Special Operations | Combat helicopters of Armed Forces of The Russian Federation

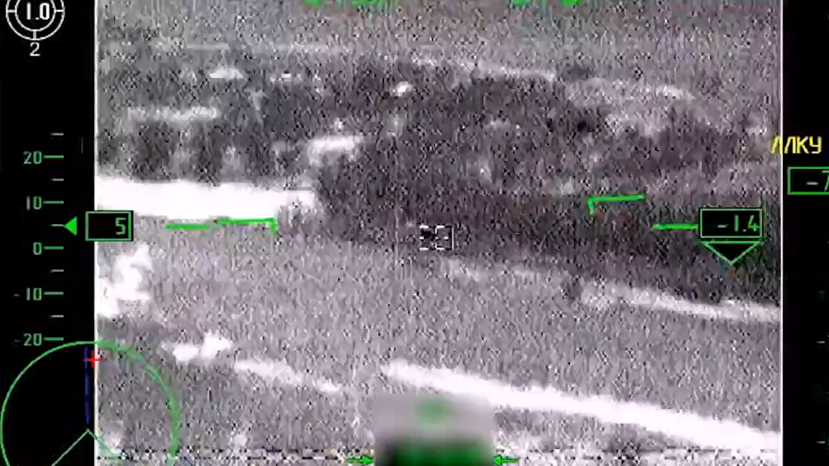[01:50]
talk about the attack. Yes. We've got a hit. It's the end.